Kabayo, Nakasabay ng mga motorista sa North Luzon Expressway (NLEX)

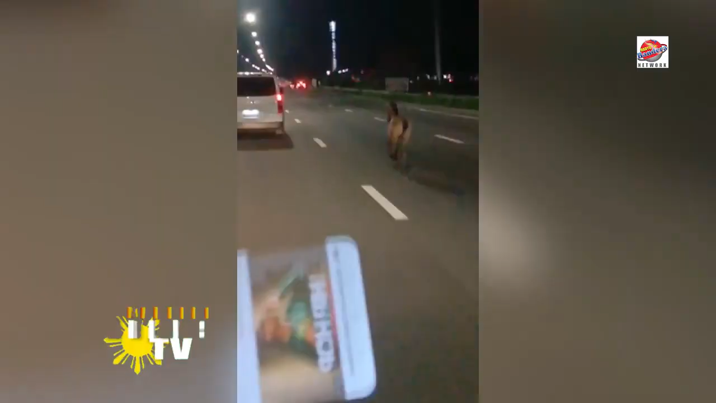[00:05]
Literal na nakasabay ng mga motorista ang isang kabayo na umyernos ng gabi sa North Luzon Expressway sa bahagi ng barangay San Felipe sa San Fernando, Pampanga.